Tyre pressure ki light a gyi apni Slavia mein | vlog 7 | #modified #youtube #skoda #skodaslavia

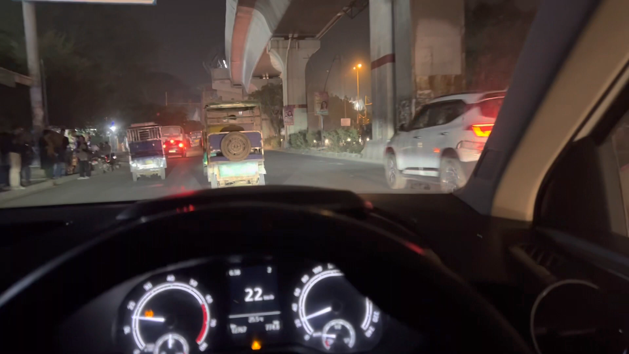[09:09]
बिखाला कभी भी खाली नहीं हो सकता मिलेगा जाम और यह मैट्रों किसी नित्व यह रिक्षा बगारा खड़ी आती है ना एक तोड़ा यार नीचे नहीं करते हैं खड़ी उपर ही कर लेते और आपको पता यार एक दम से बीच में रोग दें और पूरा ट्रैफिक रु�
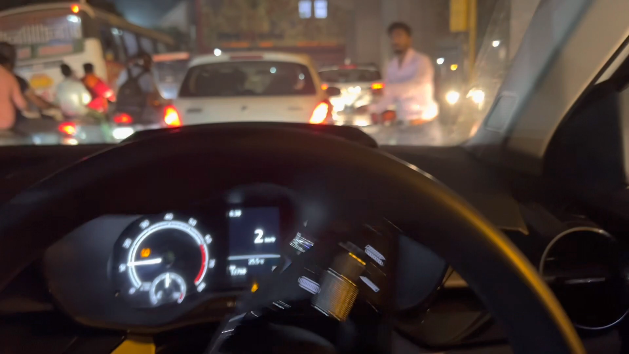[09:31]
हम से जाओ कि शायद मिल जाएगा इसके बाद क्लियर मिल
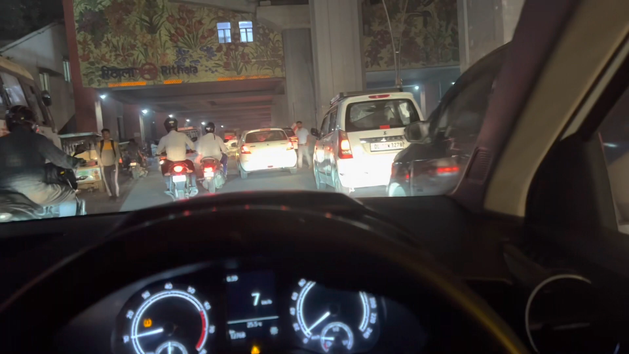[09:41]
सकता है मेरे हिसाब से तो मिल जाएगा यार अब 50-50 है नहीं भी मिले देखते हैं यार मिल जाए तो अच्छी बात है ट्रैफिक की बात कर दा था ना यह लगावा ट्रैफिक
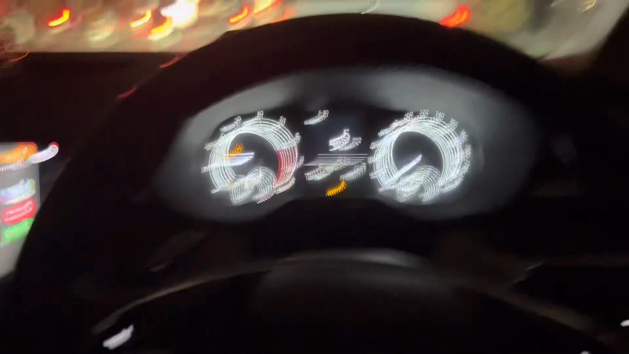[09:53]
ट्रैफिक की बात करी और यहां पर ट्रैफिक लग गया बाई मैं
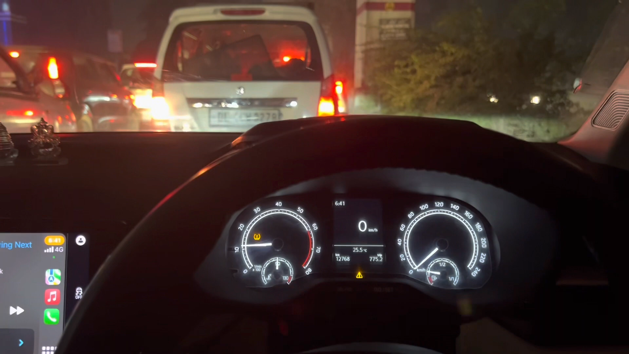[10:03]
जहां कि आ गए यह ट्रैफिक है इसके आगे पता नहीं कितना है इनको देखो कैसे
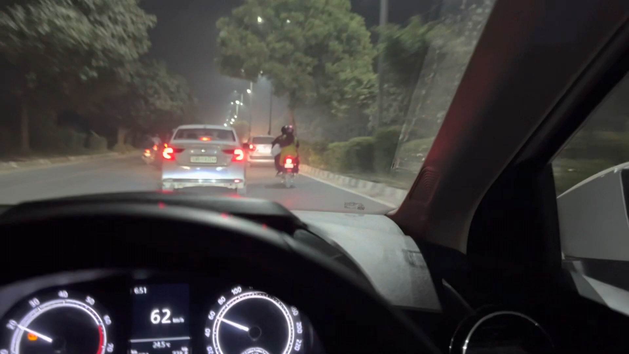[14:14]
ही जलाजा भाई यार ब्राबर में से आगा याई बीम देखना भाई आई बीम कि इन तगडिया गाड़ी है येलो बीम बेंगे पॉलयम उन करें यह लगा हुँआ याप बताना कि हैड़ाइट में सभी है यार मुझे लगता है है क्यूं खाम का चैंज उस्ता है